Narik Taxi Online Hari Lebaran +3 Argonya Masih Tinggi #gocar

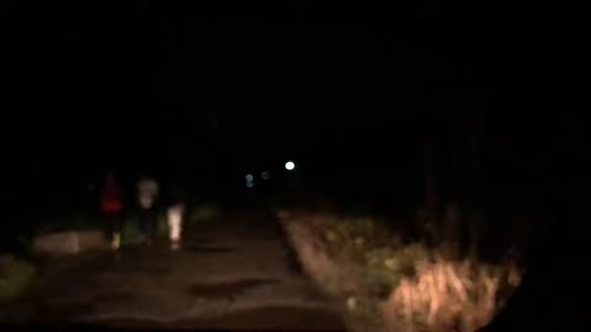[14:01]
Ini bawa cepat. Saya kunci dulu pintunya, ntar dibuka dia pada naik lagi. Nih kita narik nih sampai tempat-tempat begini nih, kita bayangin aja nih nyari duit nih. Seseram inikah dunia Bogor? Malah macet banget lagi depannya itu. Tahu orang pada mau kemana sih? Cara kita mah udah pada diem-diem di rumah, hujan-hujan ini pada keluar semua.
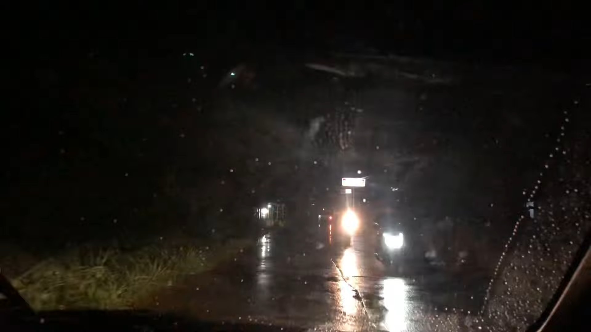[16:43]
Tapi kalau mobil nih bener-bener jarang mah.
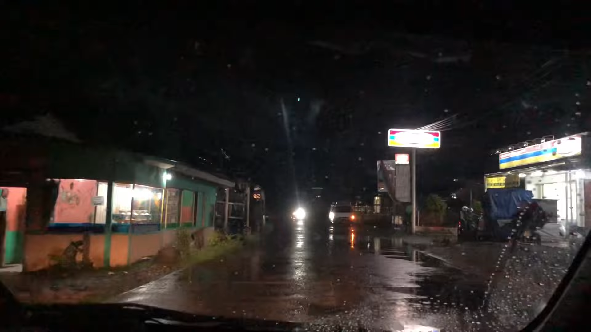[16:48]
Apalagi tukang nasi goreng di sini kagak ada kali ya. Dan di sini kebanyakan emang pemotor teman-teman.
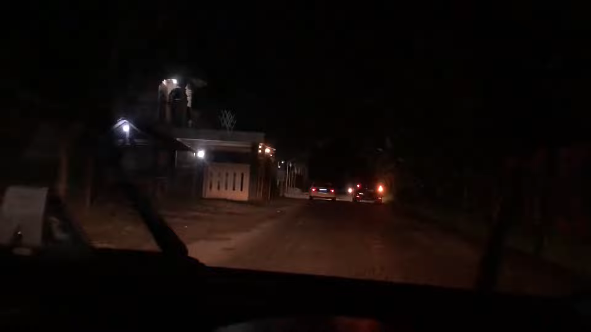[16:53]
Sebab ini ke arah arus baliknya ya, arus baliknya itu ke arah Curug Cigamea. Terusnya Cibatok, tempat-tempat wisata. Nah makanya di sini, daerah sini itu macetnya kalau Lebaran, terusnya weekend itu udah pasti macet.
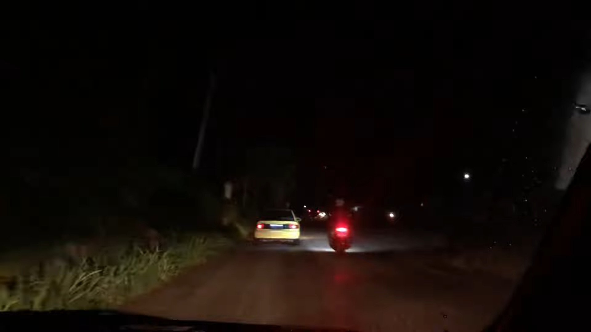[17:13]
Yang tadi di pasar itu tuh apa namanya tadi? Lupa saya namanya pasar apa itu. Nah itu memang selalu macet di situ.
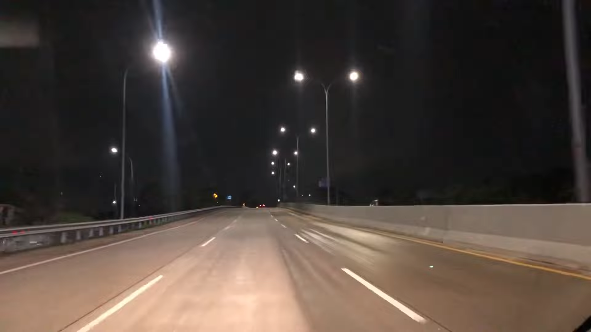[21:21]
Kalau nggak pulang ntar bini nyariin, disangka ntar kita diculik sama penumpang. Nah ini kalau kita lihat nih, ini jalanan ini separuh aspal separuh coran. Nah gitu, jadi kita berasanya kayak naik apa nih gitu ya, naik ya pokoknya ituan lah, naik odong-odong, goyang-goyang. Nah ini teman-teman, jadi memang saya harus matas ya, nggak dapet arahan pulang, mau diapain lagi lah.